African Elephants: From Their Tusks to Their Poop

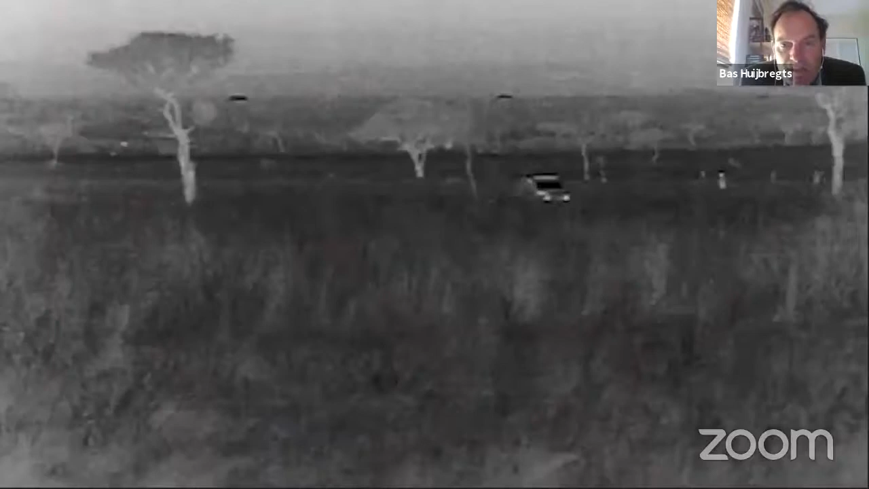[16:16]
This is like a shot taken from the vehicle that has that camera.
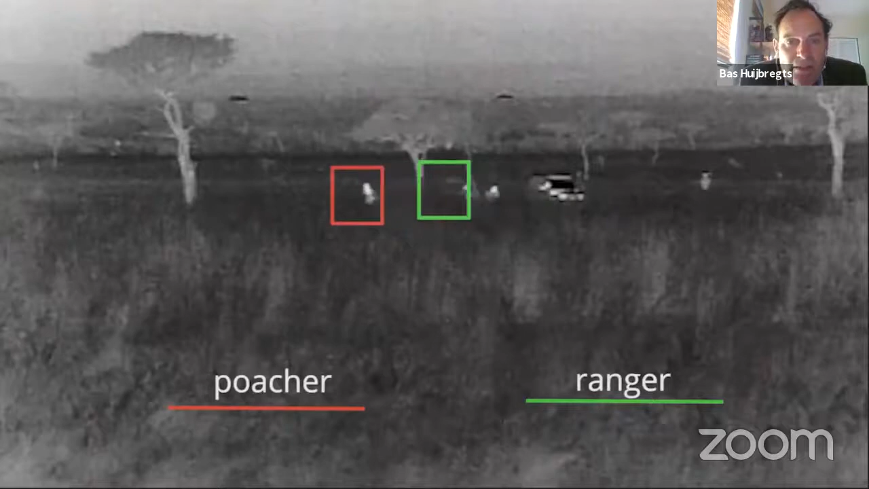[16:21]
And there you see on your left, in that red corner, you see that poacher walking away.
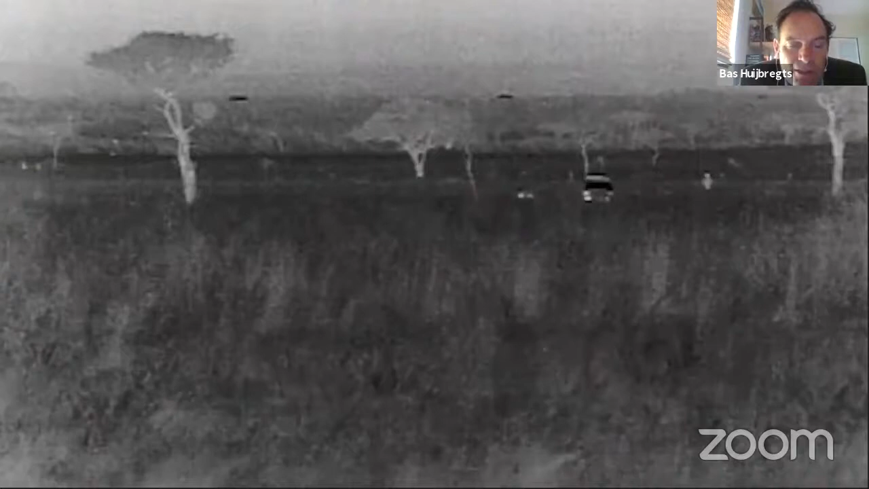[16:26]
And in the in the green, in the green place, that is the rangers walking behind him.
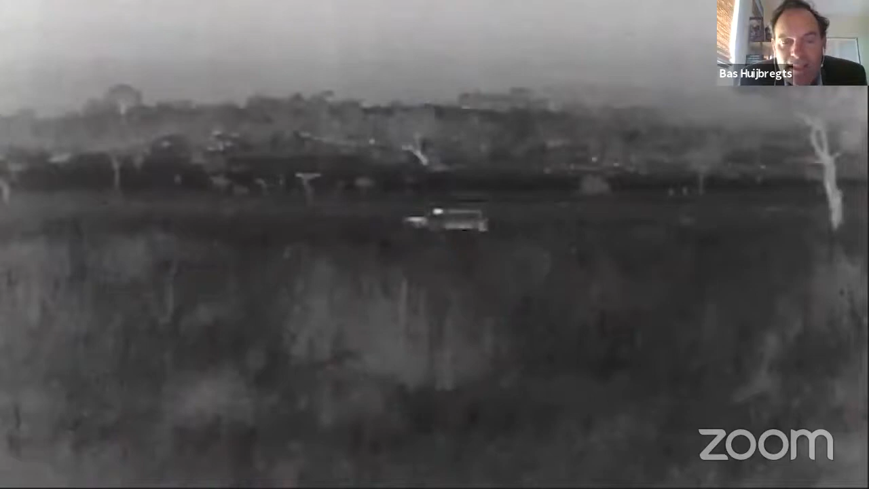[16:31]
And it is the car with the camera that is telling the rangers where to go to catch those posters, those poachers. And here he comes, here he's trying to, he was trying to hide behind that tree. But yeah, that camera sees everything. And there they go, there they go running after that poacher.
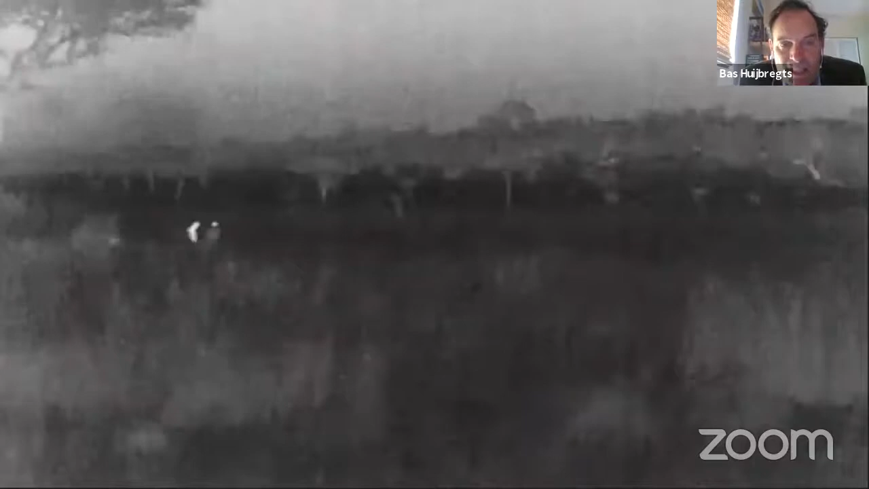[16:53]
And I think they're going to get him really quick. He's trying to run away very fast, but this is pitch dark. So that poacher doesn't see anything. And there, there they got that poacher.